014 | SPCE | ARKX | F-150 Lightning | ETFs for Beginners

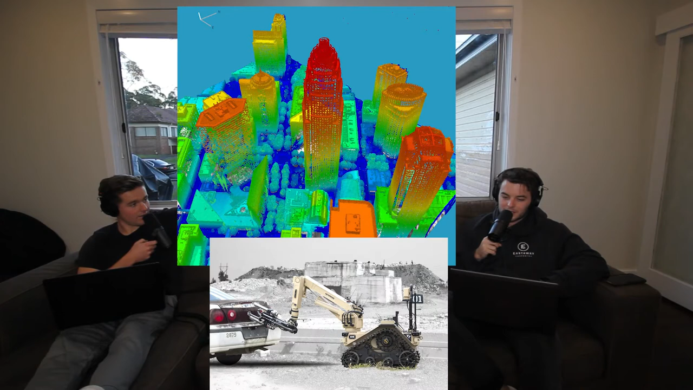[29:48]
And it does LiDAR and provides communication systems for aircraft carriers. Nice. And L3 Harris. Yeah.
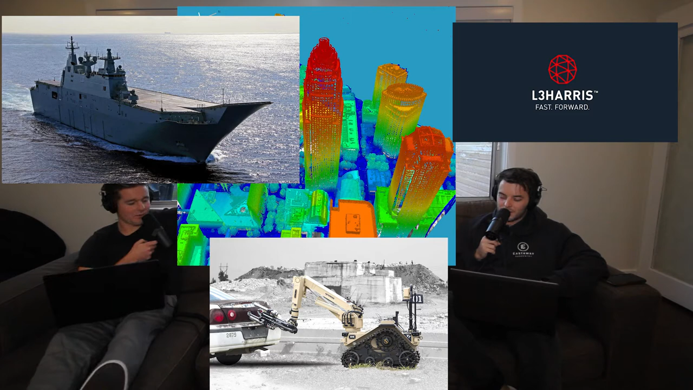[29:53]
So it guides in planes as well as other air traffic management control systems. Yep. So that one, I guess, is also kind of similar if they're providing LiDAR and like that kind of thing. Yeah.